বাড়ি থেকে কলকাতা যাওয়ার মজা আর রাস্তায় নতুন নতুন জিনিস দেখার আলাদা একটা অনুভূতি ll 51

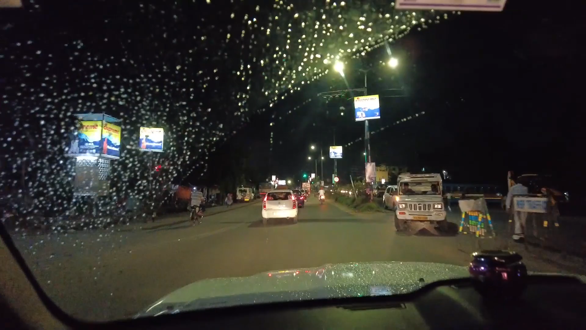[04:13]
আমরা দমদম এয়ারপোর্ট ঢুকে গেছে। আমরা এয়ারপোর্ট ক্রস করে বেরিয়ে যাচ্ছি।